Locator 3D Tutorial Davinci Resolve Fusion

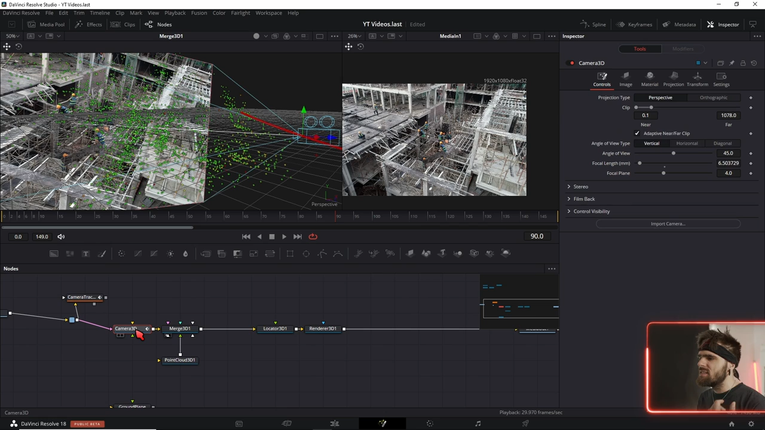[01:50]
Und da machen wir jetzt die Kamera-Settings auf, switchen von Default auf Kamera 3D, damit der Locator weiß, ah, das hier ist die Kamera, deren Positionsdaten ich betrachten muss. Und jetzt haben wir quasi mit dem Locator 3D einen Modifier angelegt, den wir an alles andere dran klatschen können.
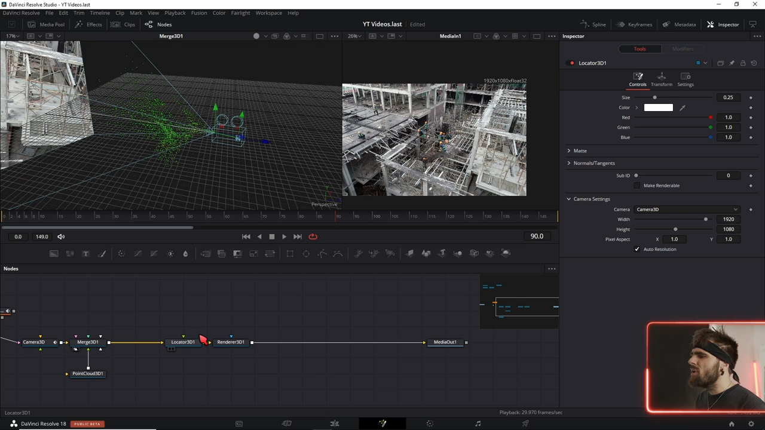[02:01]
Aber wir müssen unseren Locator 3D vorher nochmal an irgendeinen Punkt in unserer 3D-Szene bringen. Und jetzt haben wir den quasi hier oben an der Ecke und jetzt kann ich einfach eine Ellipse oder irgendein Makro,
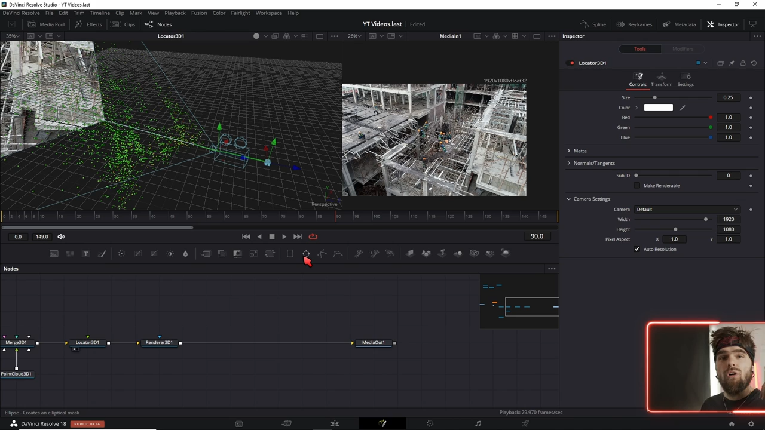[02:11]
zum Beispiel meine Callout-Titles nehmen und diese 3D-Werte, die jetzt quasi hier relativ zur Kamera sind, in 2D-Werte auf unserem gerenderten Bild anwenden.
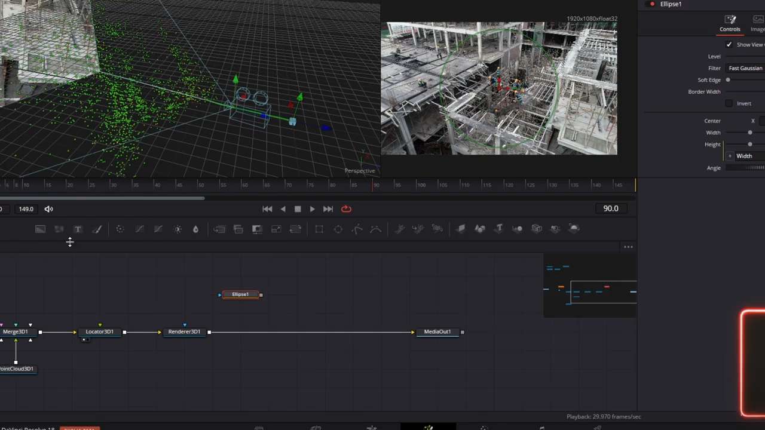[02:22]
Ich mache mal ein kurzes Beispiel. Ich habe jetzt hier eine Ellipse und einen Background, die verbinde ich ganz einfach und merge das hier drauf.